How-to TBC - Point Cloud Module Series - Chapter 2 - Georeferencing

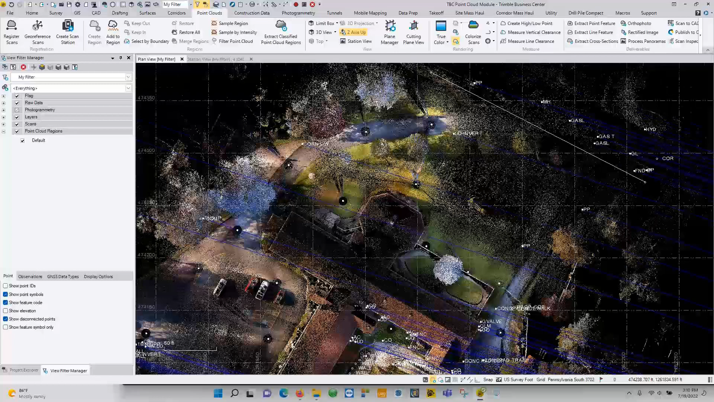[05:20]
And that's really all there is georeferencing. If you do use targets in perspective you can shoot those targets in. There's a checkbox inside of perspective that has that'll say use for georeferencing and when you check that use for georeferencing you have the option inside that'll put your target height in. So it'll automatically offset the point vertically down that that target height and actually create the point on the ground. If you forget to do that or you shoot a target or you don't shoot the target in
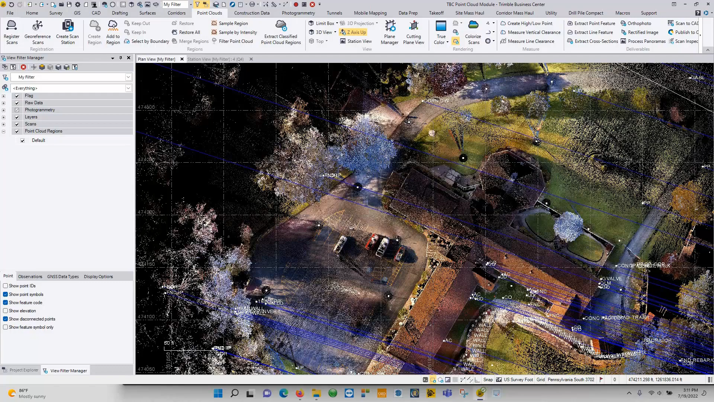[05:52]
but you manage to scan the target in there is another way around that and I'll show you here that I'll show you that here now.
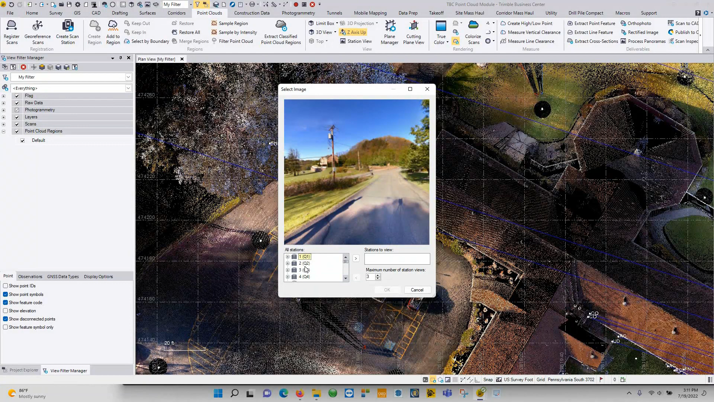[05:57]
Inside of your station view if we open up one of these points near the buildings near the building here. Let's go to this one because it shows these signs.
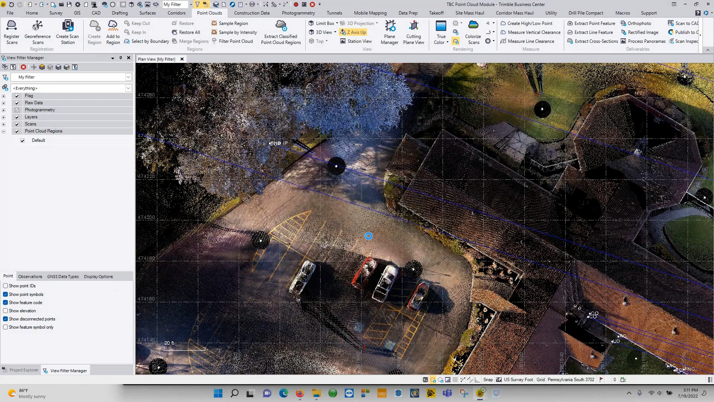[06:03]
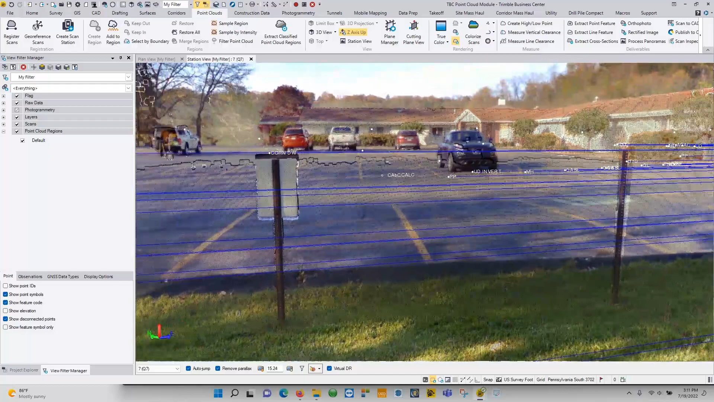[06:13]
So if you're inside of your station view and let's just pretend like this is one of your targets.
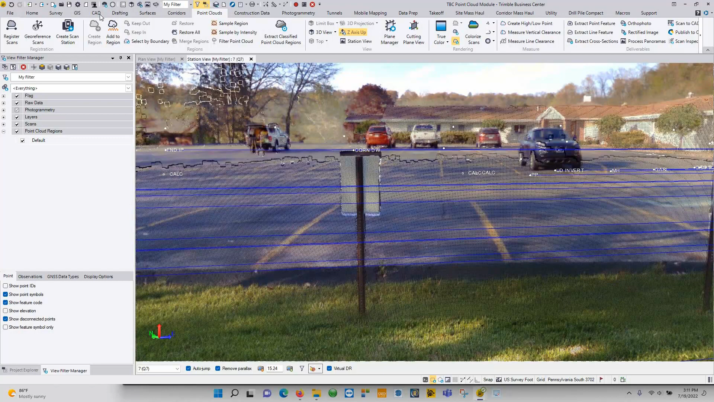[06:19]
And you go to CAD and you go to create points. So making sure this virtual DR is checked on. We can click and create a point on the center of a target. So it's going to pour northern easting elevation. But if we know the height of that if we know the height of the targets let's say it's five feet or four feet or whatever it is. At the elevation if I type in like minus four so four feet and I hit add you'll see here it's going to generate the point four foot off of that center location.
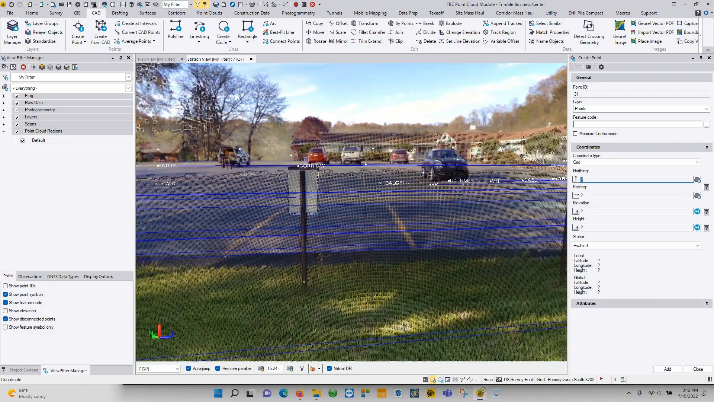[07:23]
But it's just important to know that as long as you have a point in the point cloud that you can easily get to and correlate that to a point that you actually shot in the field your results could actually be really good.
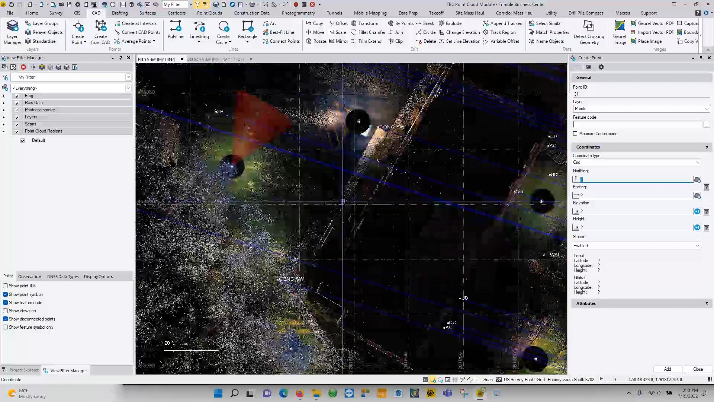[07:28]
Like I said the only thing we I did here is I made sure to shoot in these hard corners and you can see how well that point ties into our project here.
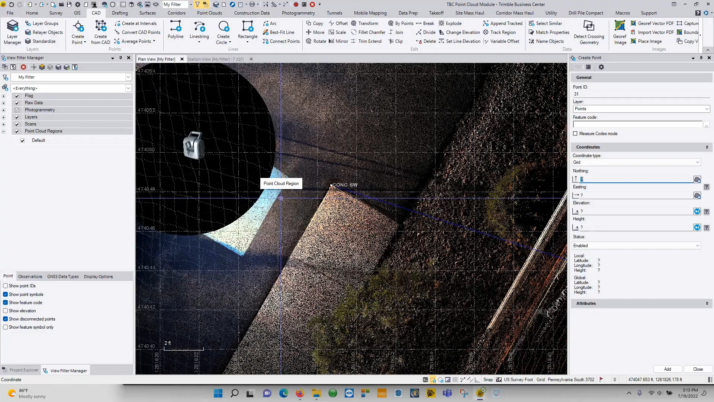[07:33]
So we're a plus or minus a few hundreds seven seven hundreds or so as far as geo-referencing.
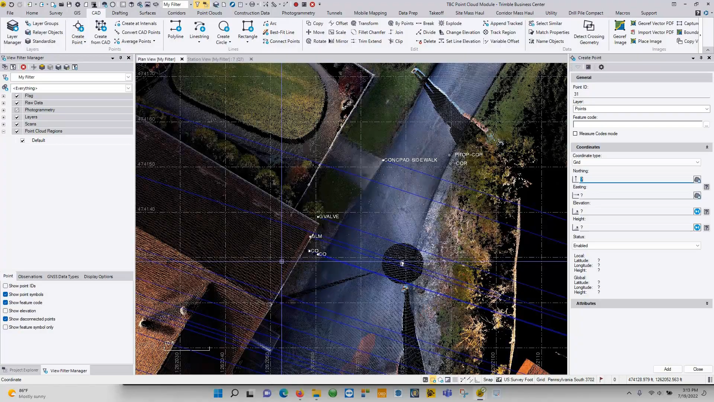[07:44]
But we can see here all my call outs for my points are falling exactly where they belong and exactly where I shot them in the field.